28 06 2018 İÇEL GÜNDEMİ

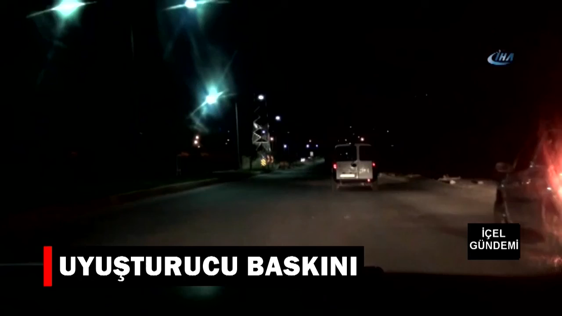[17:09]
Mersin'e yüklü miktarda uyuşturucu madde getirileceği bilgisini alan polis, yaptığı operasyonda 110 kilo esrar ele geçirdi.
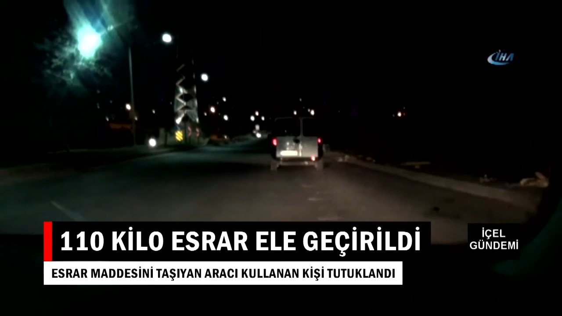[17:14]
Şüpheli araç. Beyaz Doblo. Şüpheli araç önümüzde. Müdahale edip ekipleri hazırlığını yapsın. Uygun bir yerde müdahale edeceğiz.